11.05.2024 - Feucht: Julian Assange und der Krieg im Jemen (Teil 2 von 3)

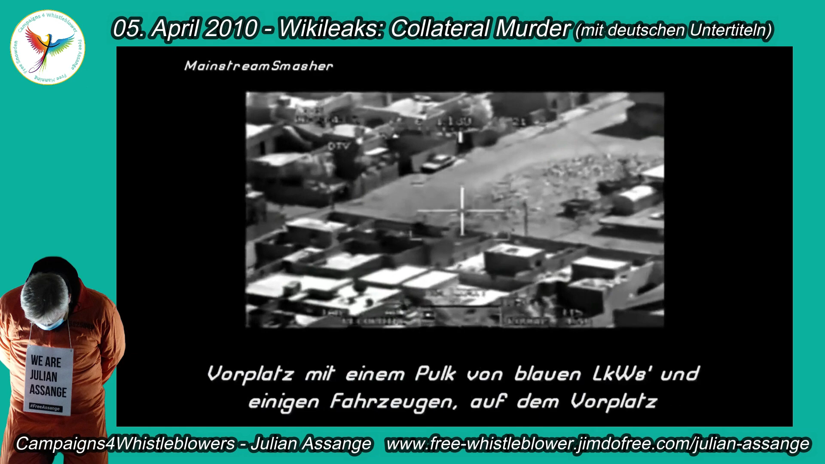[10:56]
Let him down so they can hurry up, get over here.
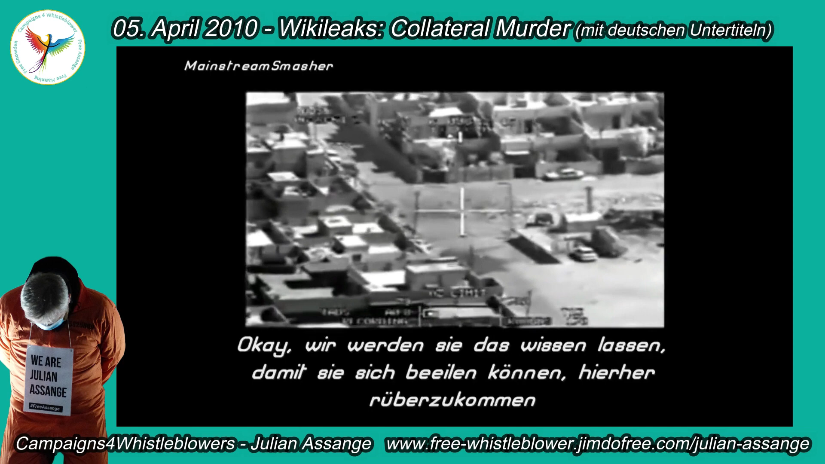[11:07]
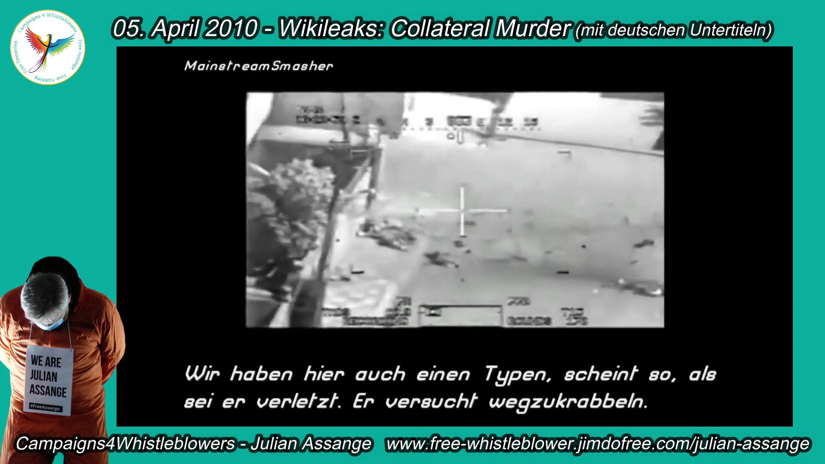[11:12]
We also have one individual appears to be wounded, trying to crawl away. Roger. We're going to move down there.
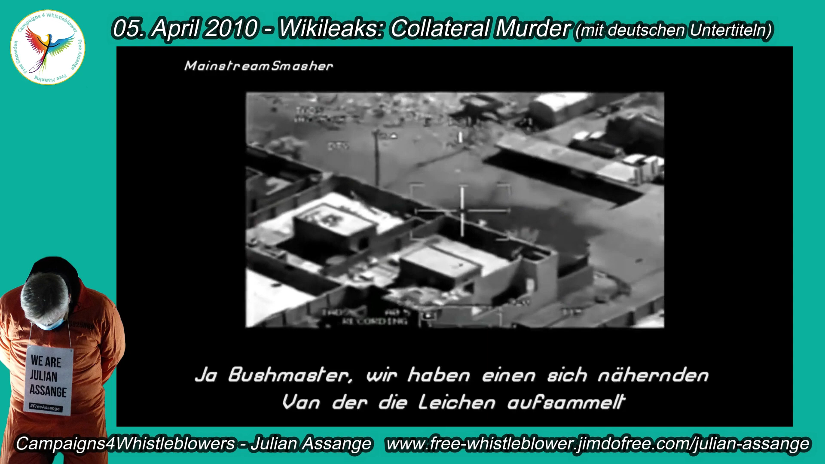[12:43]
Now, Bushmaster, we have a van that's approaching and picking up the bodies. Where's that van at? Right down there by the body. Okay, yeah.
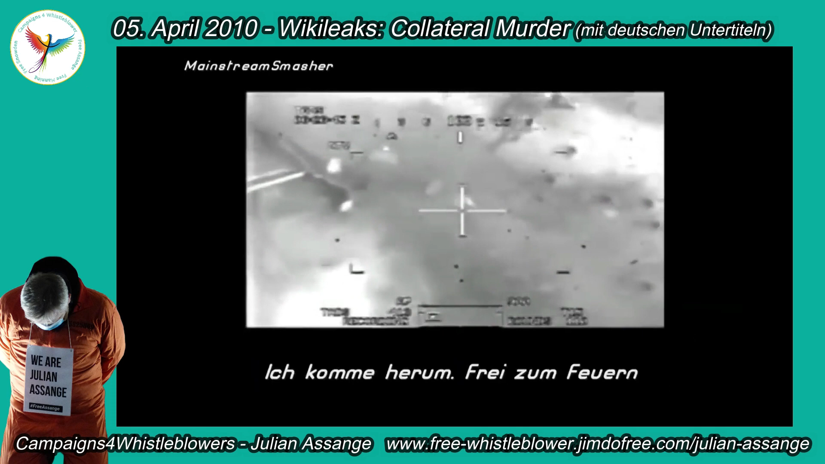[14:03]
Roger. Trying to, clear. Roger, I lost him in the dust. I got him.
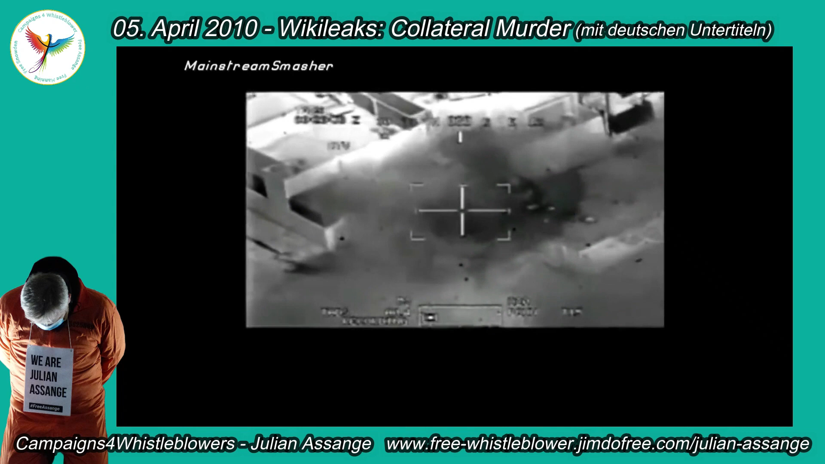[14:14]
I'm firing. George, this is Bushmaster 4. You got any BDA on that truck, over? You're clear. This is, Crazy Horse, stand by. I shoot for some reason.
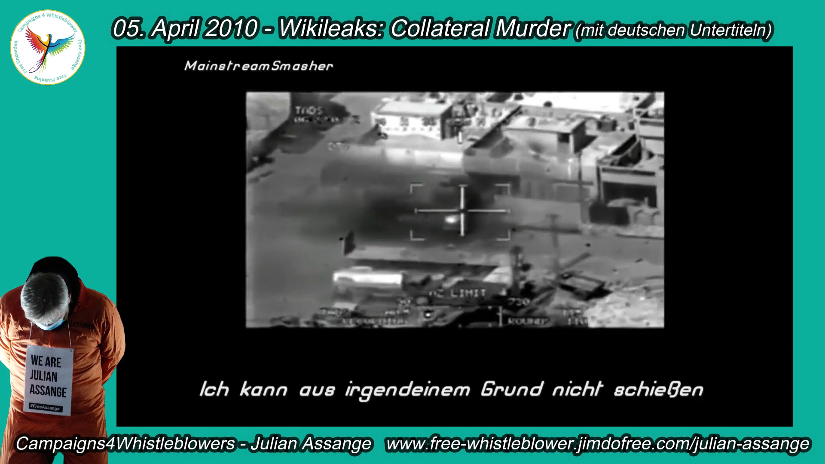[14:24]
Go ahead. I think the van's disabled. Go ahead, shoot it.